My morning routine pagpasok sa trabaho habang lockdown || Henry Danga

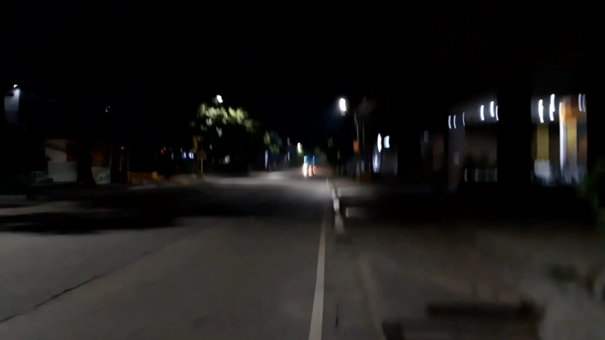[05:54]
ito yung part na sinasabi ko na wala pa masyadong hilang or madilim na area so wala pa masyadong sasakyan mga
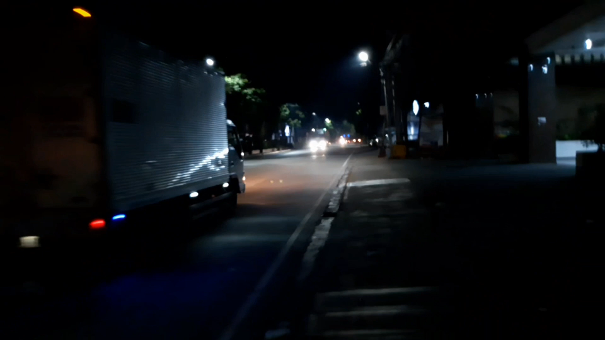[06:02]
mga truck pa lang na which is hindi ka naman talaga din yung sasakay update tayo guys so after 8 minutes
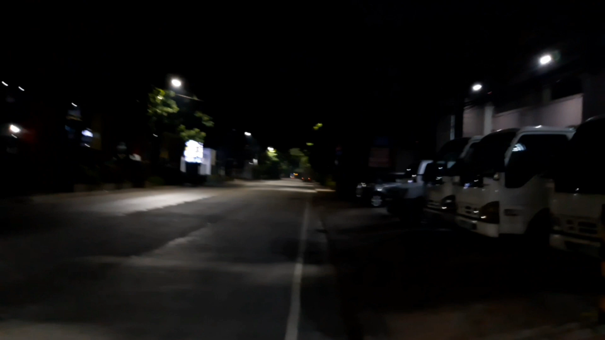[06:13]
paglabas ko ng bahay so ito na yung area sinasabi po na medyo may part na madilim so wala pong masyadong sasakyan pag ganitong oras yan everyday na nilalakad ko guys pagbaso kasi kapawin ng trabaho